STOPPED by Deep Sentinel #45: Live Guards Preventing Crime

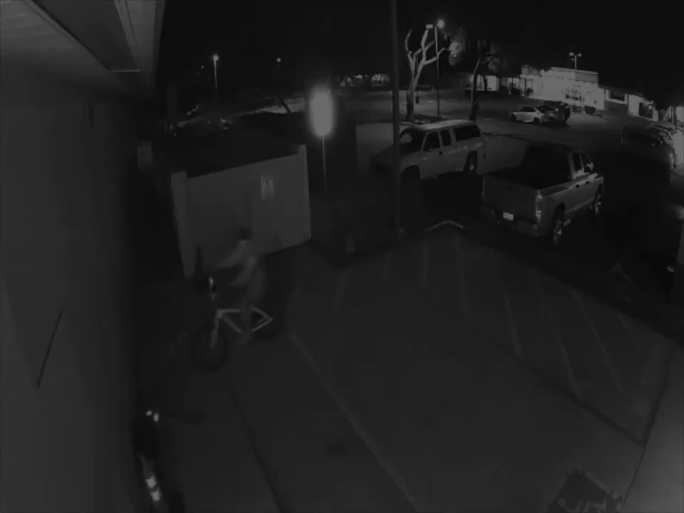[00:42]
you. This is Deep Sentinel Security, and this property is closed. I do have to ask you to leave immediately.
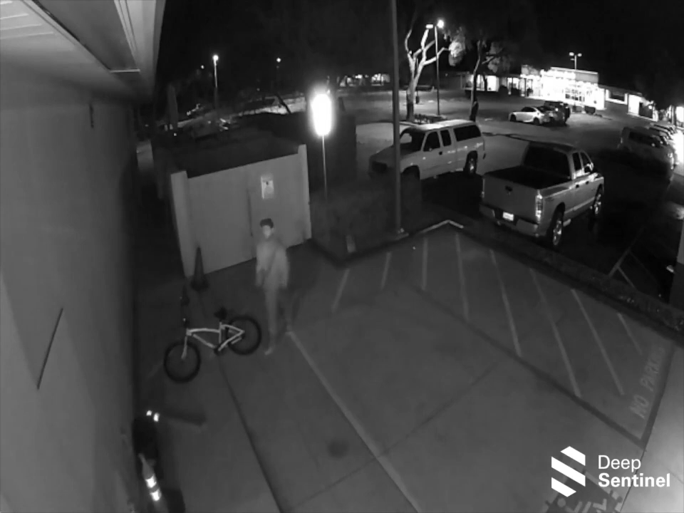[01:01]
All right, Banana Man, appreciate your cooperation. You have a good night, okay? Hell yeah, bro. Fuck yeah. See you, man. See you, mate. I'm going to drop my banana. Well, I dropped my banana, but you can have it if you find it.
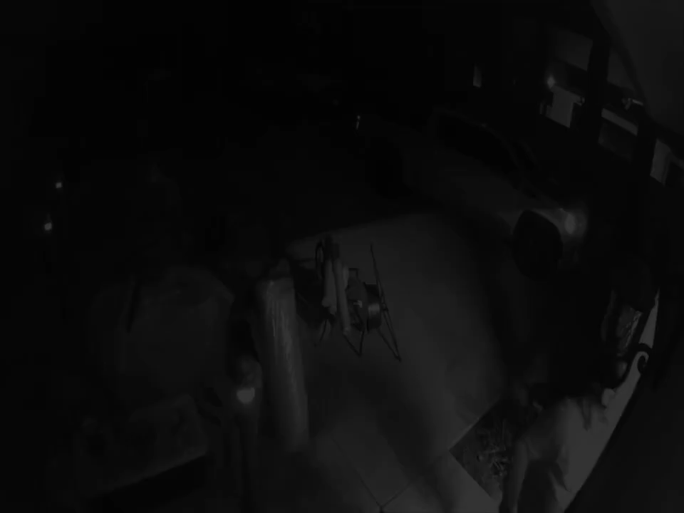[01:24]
Drop the banana! You doing all right? I am doing all right. You guys kick ass, man. I love you guys. Hey, man. Thanks, and have a great, safe night.